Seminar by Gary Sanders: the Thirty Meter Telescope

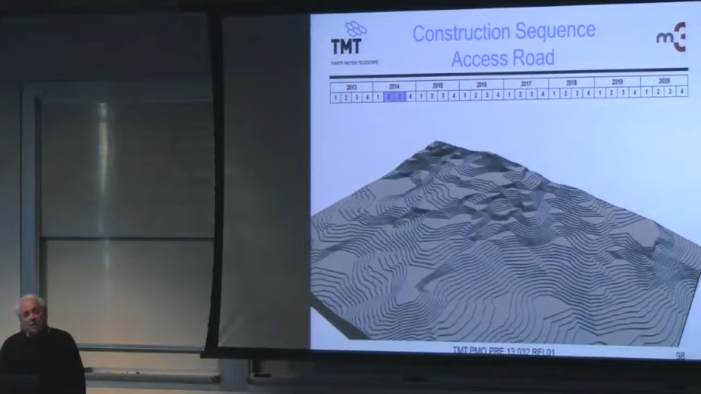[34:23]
Bid packages are ready to go out on the road building and the rough grading of the site. So if we started next month, and started with this digital contour map.